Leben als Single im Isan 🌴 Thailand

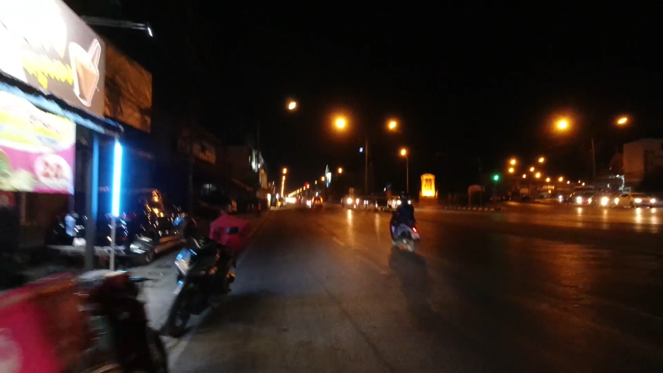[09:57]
dass ich irgendwo in einer Zivilisation bin, macht mich happy einfach.
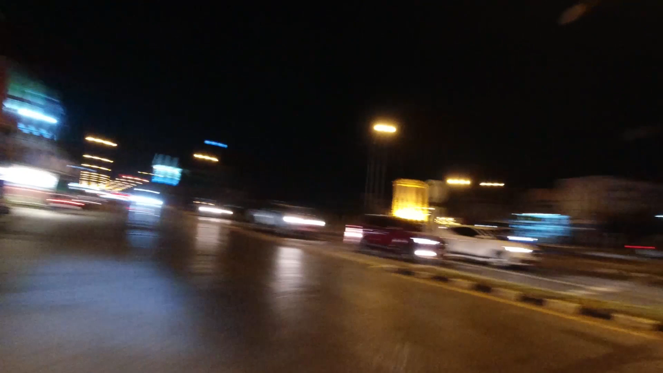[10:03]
Oder hier sind Autos, andere Leute auf einem Bike. Also es ist 8 Uhr abends und es sind die Gehsteige noch nicht hochgeklappt. Ich meine, es ist jetzt nicht was Gott was los. Aber im Vergleich halt zu Safjan stirbt hier ja sozusagen der Bär, oder?